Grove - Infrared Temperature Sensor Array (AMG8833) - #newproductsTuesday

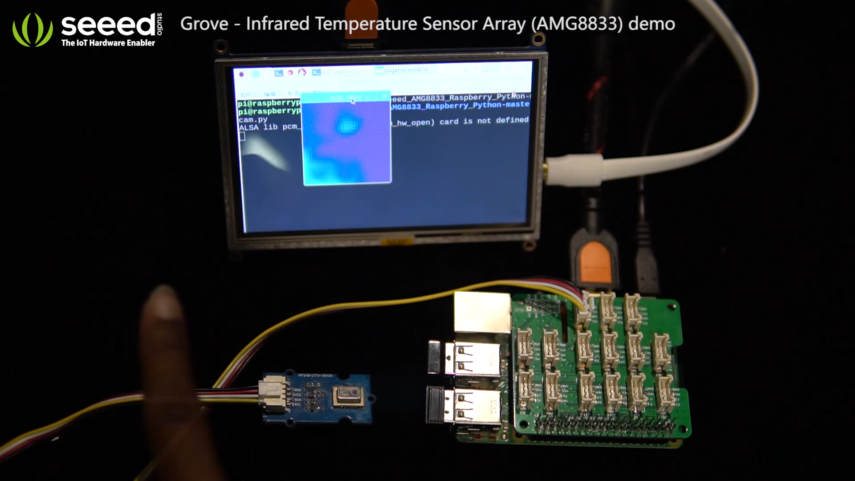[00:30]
sensor the grove infrared temperature sensor array is based on